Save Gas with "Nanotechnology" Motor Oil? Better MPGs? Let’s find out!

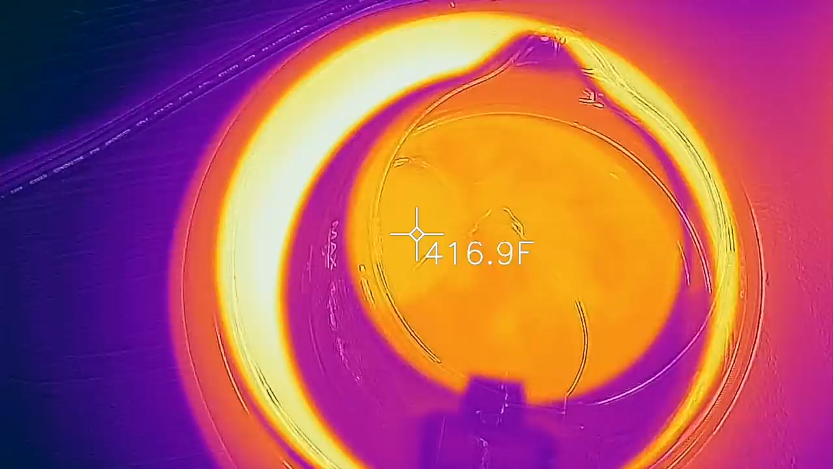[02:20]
On screen: spot 416.9°F
I'll also monitor the temperatures of both oils throughout the test to make sure they are very close to the same temperature during the entire test.
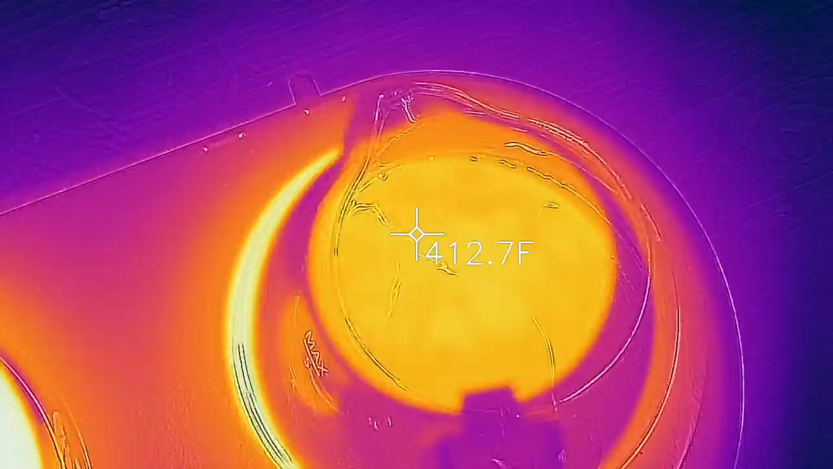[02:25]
On screen: spot 412.7°F
Also, both oils will experience an equal amount of time on each burner. So why this test?